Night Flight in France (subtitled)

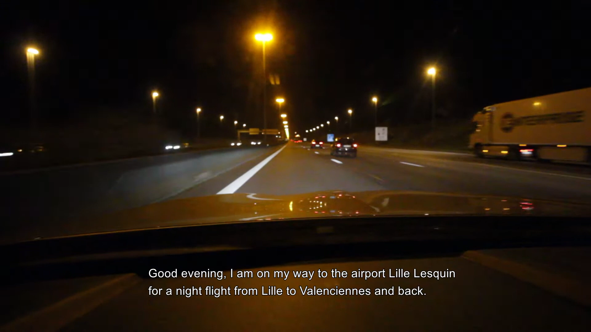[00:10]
Goedenavond, ik ben op weg naar de luchthaven van Lille Lesquin voor een nachtvluchtje te doen tussen Lille en Valenciennes en terug. Het is een hele mooie avond.
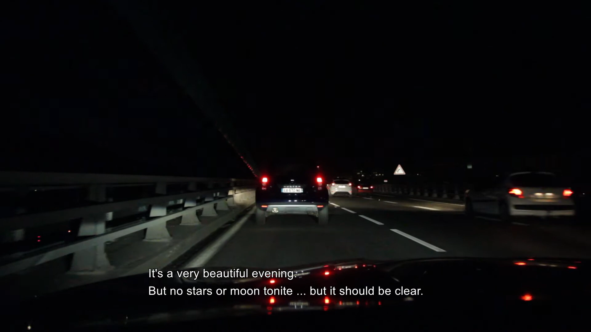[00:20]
Echter geen sterren of maan vanavond, maar het zou moeten klaar zijn.